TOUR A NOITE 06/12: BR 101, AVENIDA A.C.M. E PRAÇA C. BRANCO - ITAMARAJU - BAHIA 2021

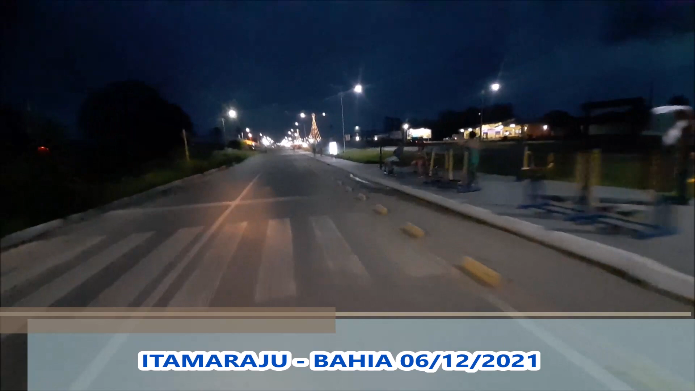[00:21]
tudo bem? Bem-vindo Mais um vídeo E agora estou aqui na BR-101 À noite
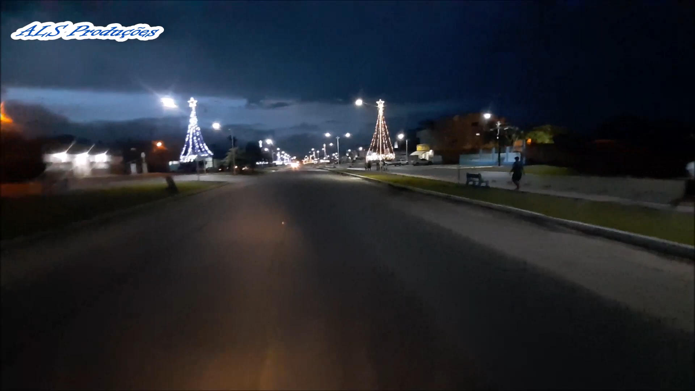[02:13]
E entrar aqui Na entrada No bárriu Canaã Aqui é mais escuro Mas está bonito também Aqui é aquele foco Na cidade Dois pelos nordestes
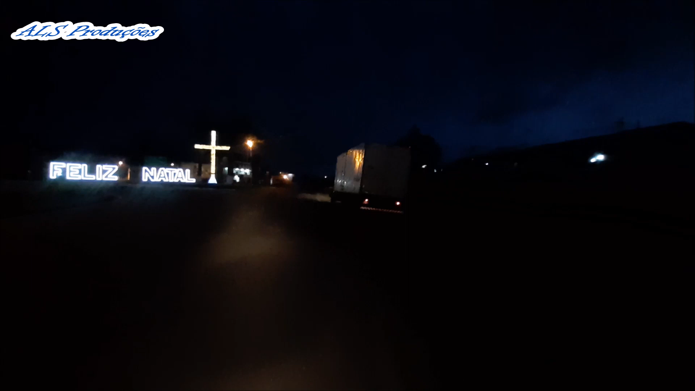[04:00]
E Esse letreiro aqui Feliz natal
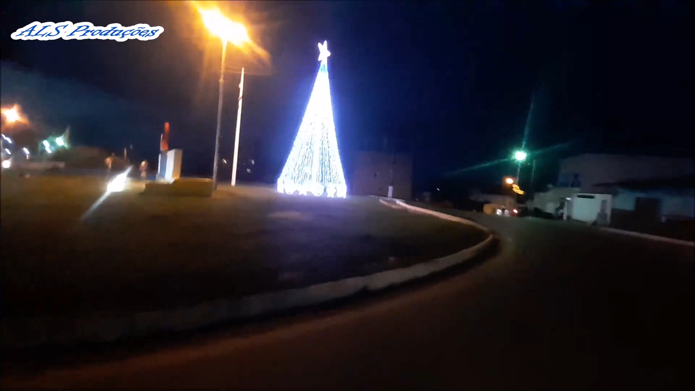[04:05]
Aqui é a árvore E nos postes
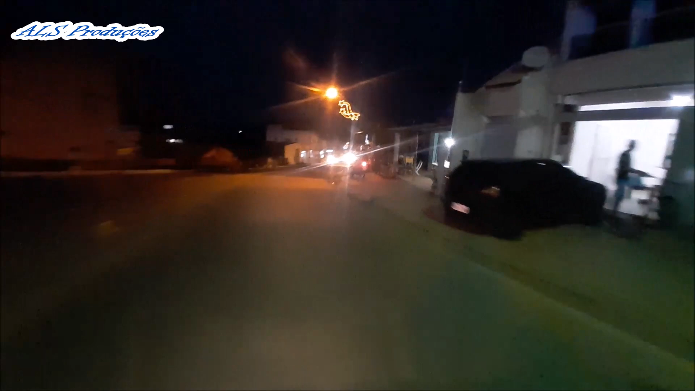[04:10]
A gente também tem Enfeites E esse ano A gente tem Dos dois lados
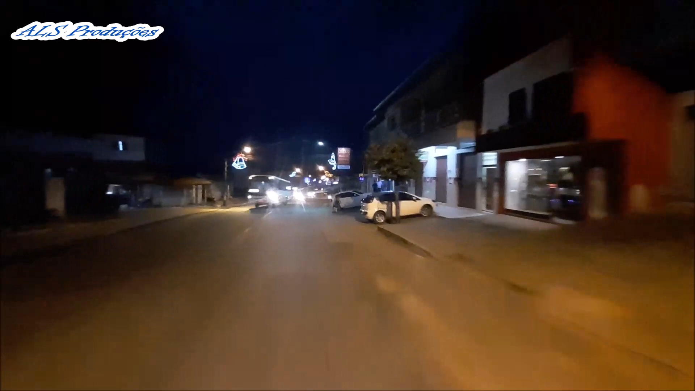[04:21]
Olha só Que bacana E os desenhos São velas Sinos Estrelas
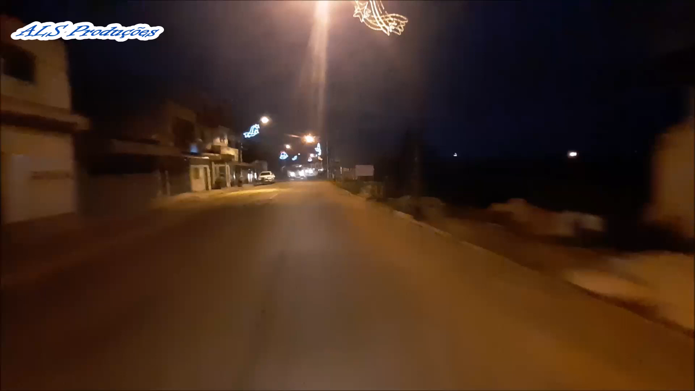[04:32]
Olha que legal E essa E essa É a nossa Avenida ACM Já são mais ou menos Umas sete horas Na noite E eu já estou Aqui Na avenida ACM O sinal está aberto Vou correr Amarelou Vou passar Passeio
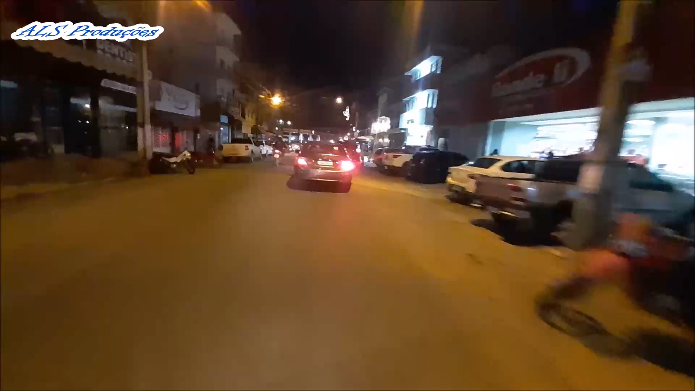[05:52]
movimentado Tem que andar devagar Ainda Na avenida Campeando Em direção A praça Castelo Branco E a praça Também está Enfeitada Vocês vão ver Que lindo
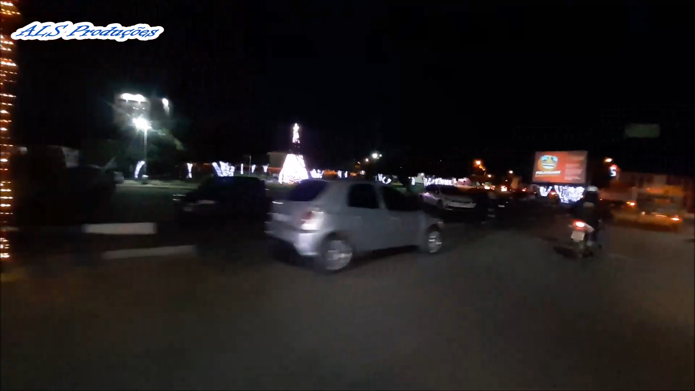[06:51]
A minha praça Eu vou Mostrar mais A praça Vou contornar Ela aqui E a
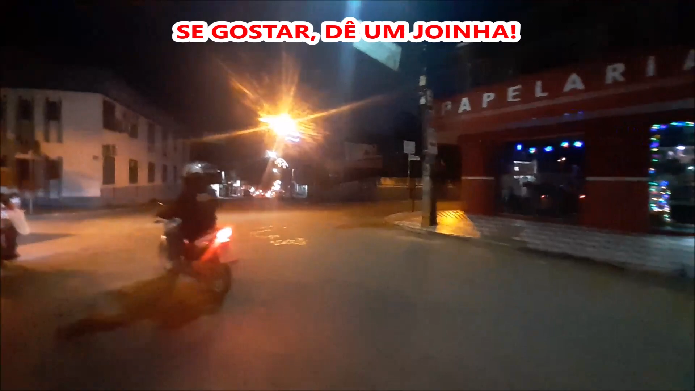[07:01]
avenida Brasil Também está Enfeitada Olha lá Essa é A avenida Brasil
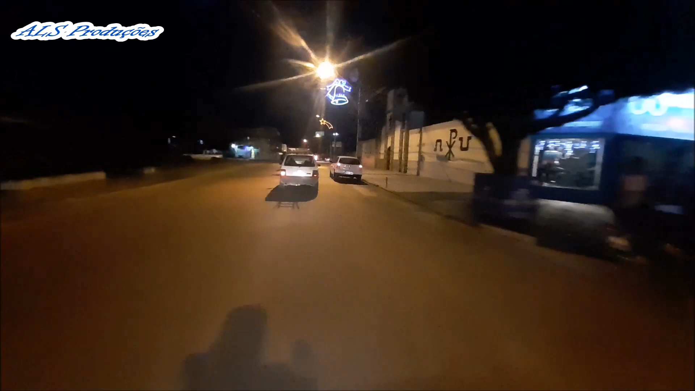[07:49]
Continua enfeitado Eu vou aproveitar E vou mostrar Uma pracinha Próximo A força de gasolina É o center Aqui a italiana A panificatura italiana Aqui a igreja Cristo da Maranata Primeira igreja Outro estudante E essa É a nossa avenida Perimetral
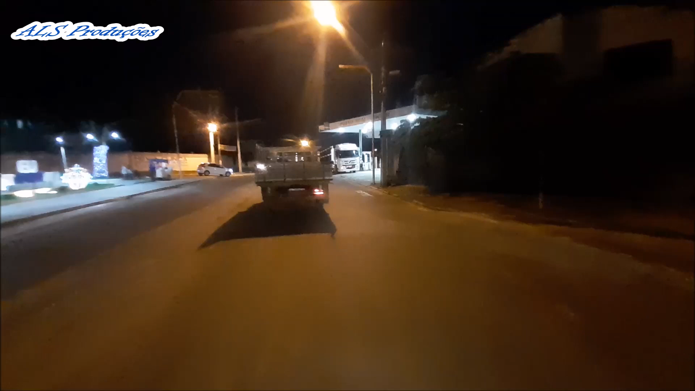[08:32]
Em frente Ou de frente Pra ela Aqui está o posto Real center E aqui está